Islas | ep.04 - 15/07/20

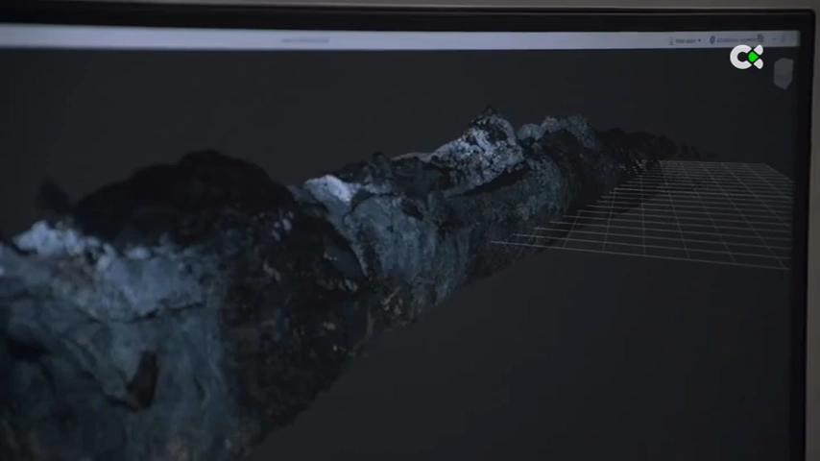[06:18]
Este trabajo hay que realizar una planimetría con una serie de características.
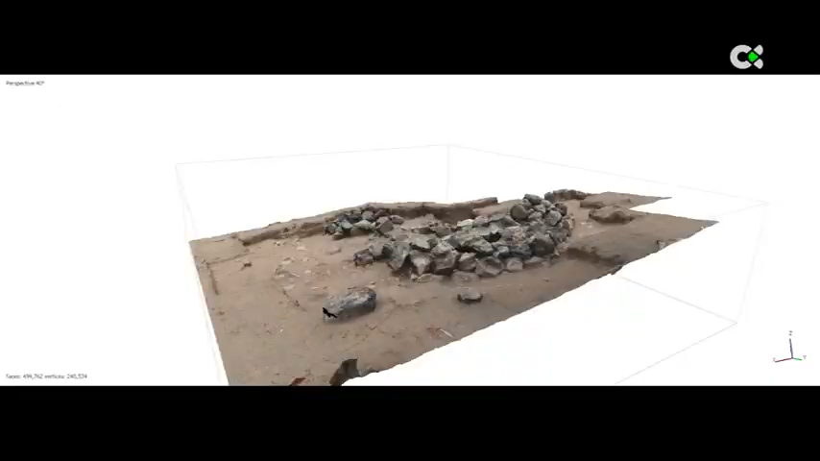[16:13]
manera que todo lo que aparezca en esas superficies ya está registrado y está ubicado espacialmente,
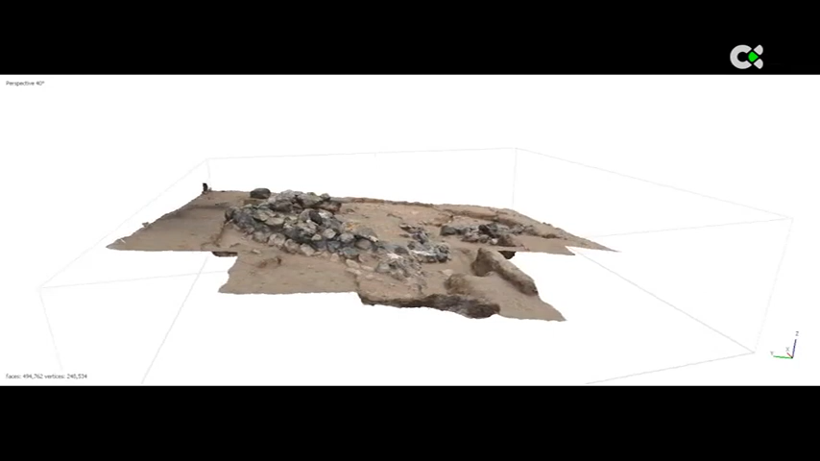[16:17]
con lo cual obtenemos un registro muy preciso y muy rápido.